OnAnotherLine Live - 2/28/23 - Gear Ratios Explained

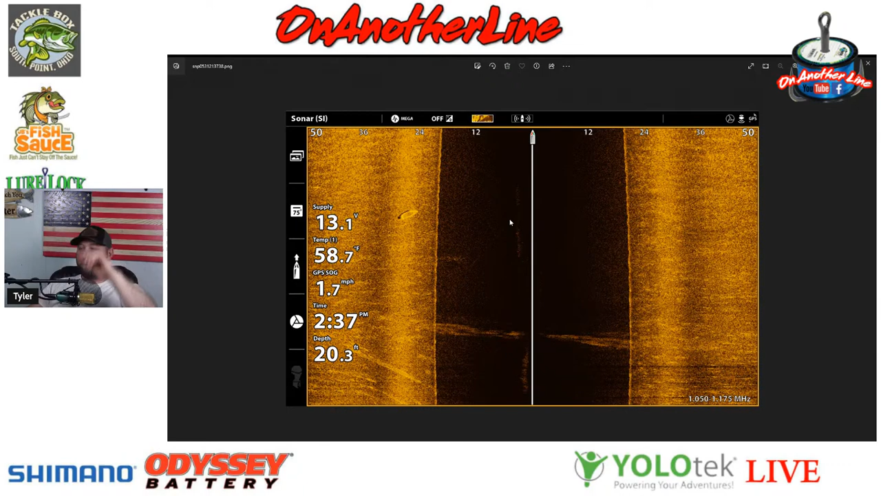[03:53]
On screen: speed 1.7 mph
to the right of the power 13.1 volts there's a kayak there um about 25 feet away from my boat in 20 foot of water pretty daggone cool there now this is um pretty daggone
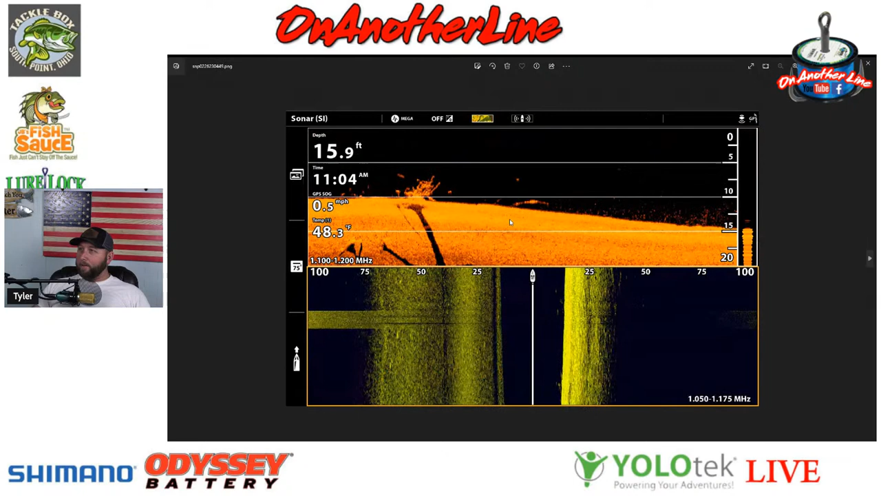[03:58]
On screen: depth 15.9 ft, water 48.3°F, speed 0.5 mph
cool i've i came across this little uh brush pile and this is actually in gimlet creek in grace in this past weekend you can see the water temperature 48 degrees um you can see that this is a brush pile that i came across and i saw that there was some fish holding on it i actually had my uh my sensitivity turned up too much i think that's why i'm getting all this noise to the left hand side some of these are fish some of these are bait fish um but on you know the cool thing about you know i'm learning as i go guys but if you press
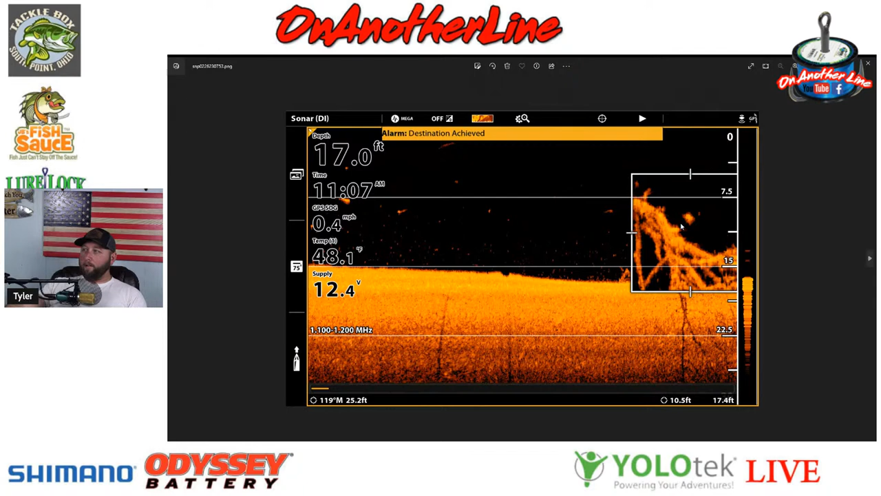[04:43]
On screen: depth 17.0 ft, water 48.1°F, speed 0.4 mph
and hold on the screen on a solix and you press the zoom in button it'll give you this feature here it'll zoom in the pixels and show you what that is but if you guys don't if you guys can't tell the difference there that's definitely a crappie there see if i can't make this full screen so you guys can see it a little better there we go so definitely
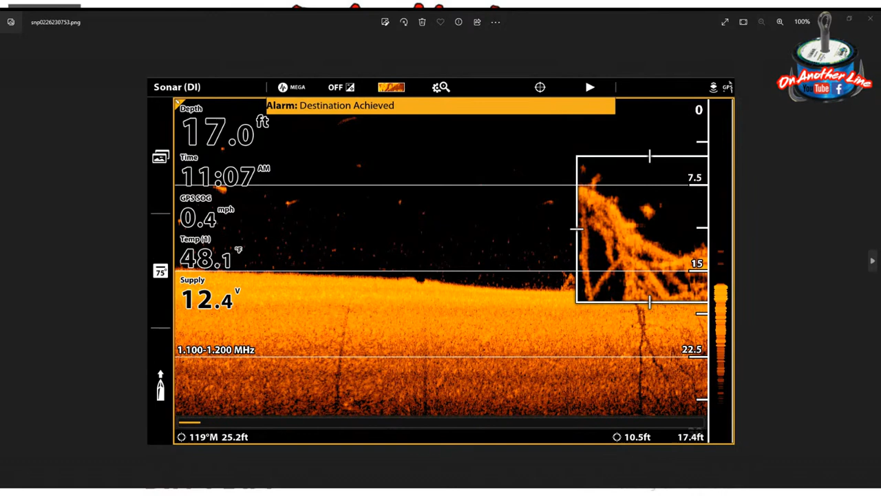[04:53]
On screen: depth 17.0 ft, water 48.1°F
a crappie in my opinion kind of looks very very crappie ish if it's around a brush pile and looks like a crappie probably a crappie um that was one um this was another pretty cool one that i found again same lake same body of water this is uh grayson but you can see that this uh at the very top here guys if you i'm sure you know but this is down scan uh at the top and side scan on the bottom and the reason the side scan down here
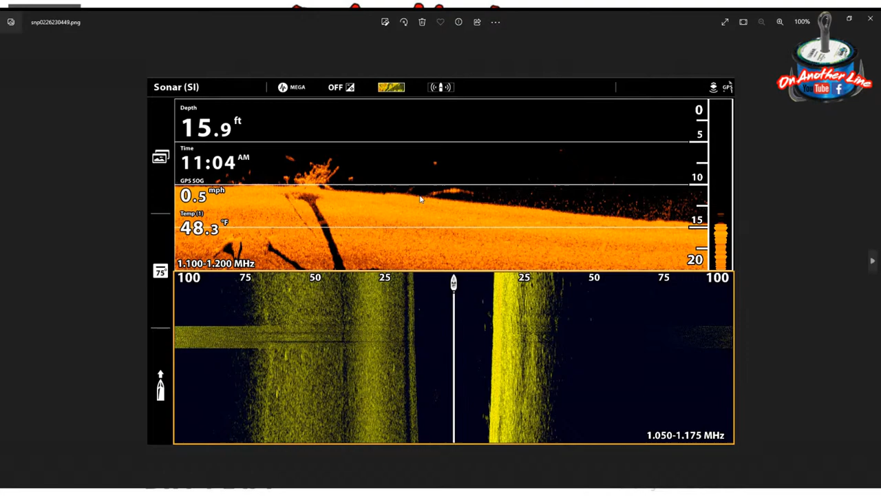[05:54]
On screen: depth 15.9 ft, water 48.3°F, speed 0.5 mph
going up the bank but it was off the bank uh about 10 feet so you can actually see the shadow going down there which is pretty cool i have some fish there this big mark here at the bottom probably a catfish or something bigger um but i did find some fish there which is really pretty cool uh this one was actually at greenbow the other day when i was there on president's day last monday uh you can see i assume this is probably a school crappie right above a brush pile here they're stationed somewhere about the 10 foot range which is pretty cool they're all balled up there and again i do believe i had this the um sensitivity turned up too high that's why you get all this noise here but it also will show you the thermocline in the water which is really handy sometimes so the thermocline means where the water temperature changes there's normally
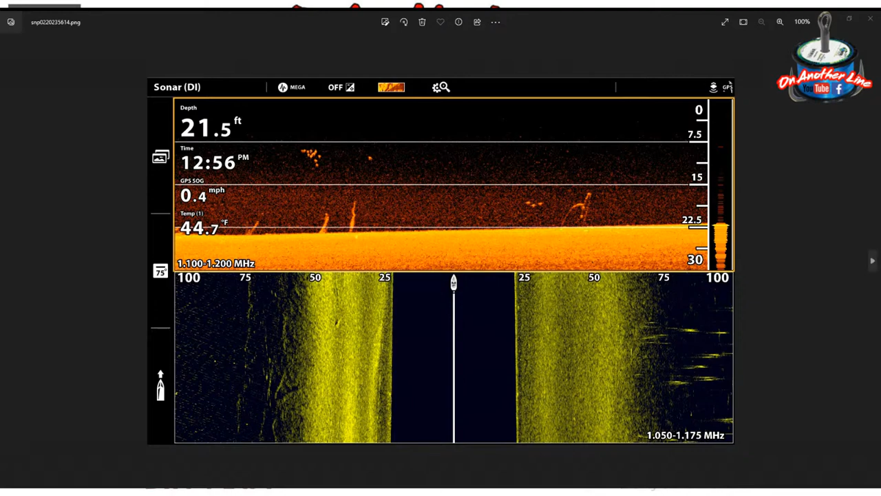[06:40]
On screen: depth 21.5 ft, water 44.7°F, speed 0.4 mph
a warmer section and a cooler section and it kind of flip-flops depending on what time of the year is but those are pretty cool there and just some things that i've seen over the past few few weeks that are actually really pretty cool what's up larry how you doing no man i wish i did have live scope